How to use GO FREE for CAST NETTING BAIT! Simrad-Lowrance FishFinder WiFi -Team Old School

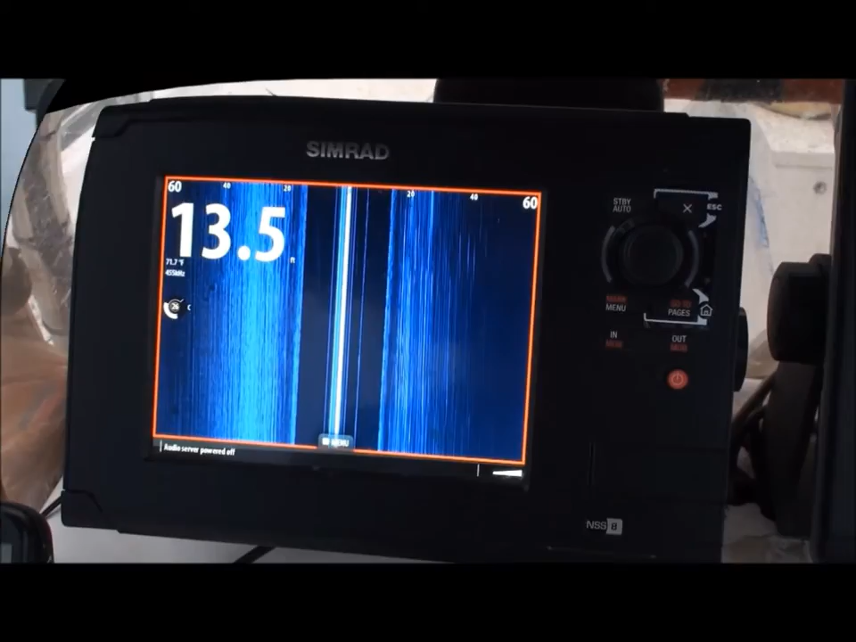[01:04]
On screen: water 71.7°F
I'm up front with the cast net and I see this if I want to change it I can come back and change it if I want to
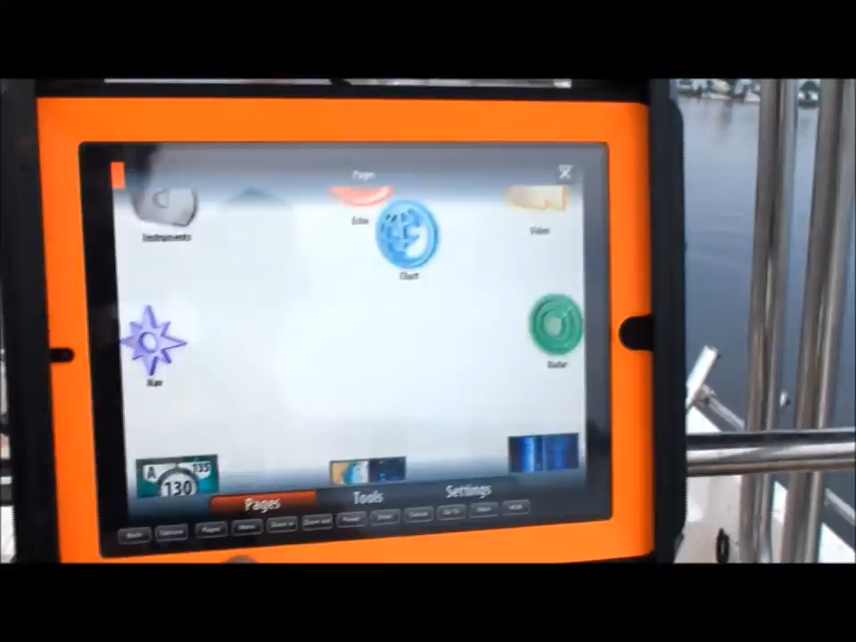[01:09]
change it to regular let's go to a to a regular traditional sonar if I want time you see me out there I can go to my game crank my gain up color
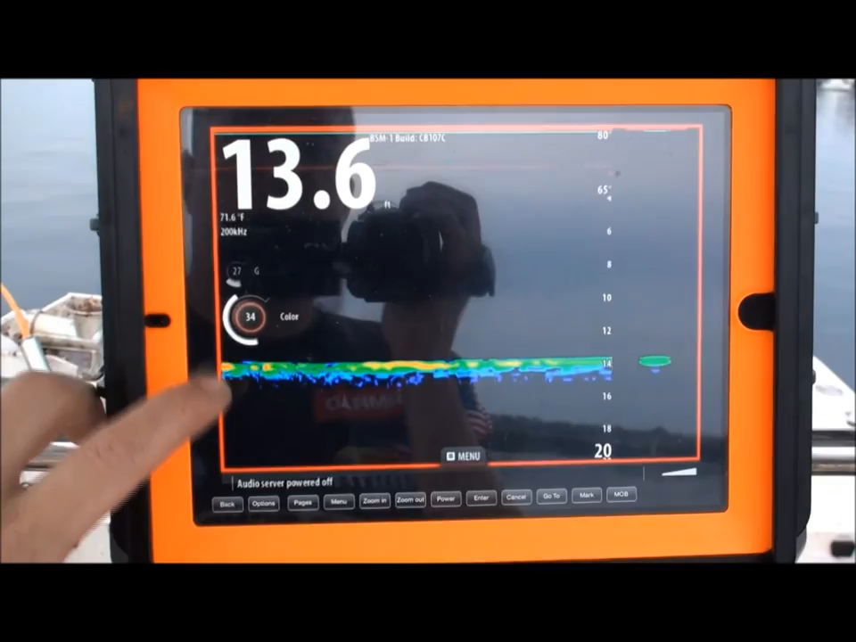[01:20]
On screen: depth 13.6 ft, water 71.6°F
crank the color up go to the menu it's basically having another fish finder on a boat if you have a fly bridge
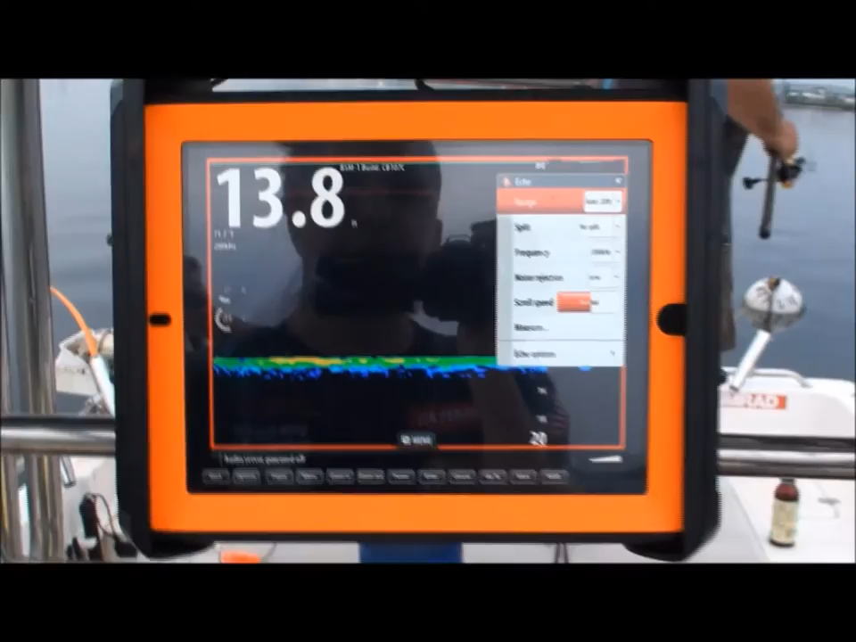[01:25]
you can bring up on the fly bridge if you got a parker like mr. Mr.